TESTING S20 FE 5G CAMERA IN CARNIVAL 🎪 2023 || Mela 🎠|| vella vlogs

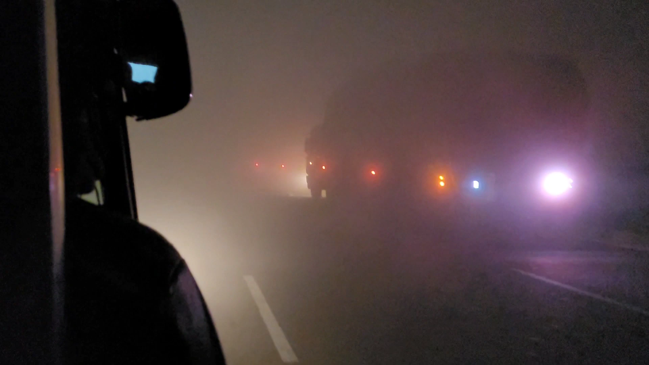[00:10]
सर्दियों में देख सकते हैं आप कितना जादा कोहरा था हम लोग गए रात के टाइम पर